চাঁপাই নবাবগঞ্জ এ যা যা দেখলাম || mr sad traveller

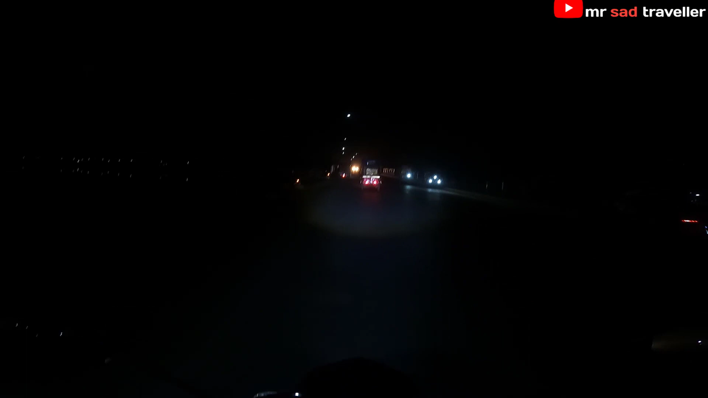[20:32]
অ্যাকচুয়ালি সামনে রাস্তার পরিস্থিতি অনেক খারাপ ছিল অনেক তো দেখতেই পাচ্ছেন আমরা এই তো মহানন্দা ব্রিজে চলে আসছি
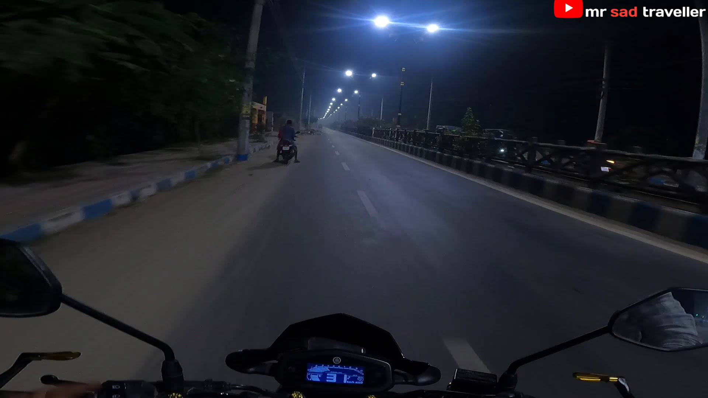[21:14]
সো গাইস এই তো আমরা চলে আসছি রাজশাহী শহরে দেখতেই পাচ্ছেন রোড লাইট আর রোড দেখে হয়তো বা বুঝতে পারতেছেন আমরা অলরেডি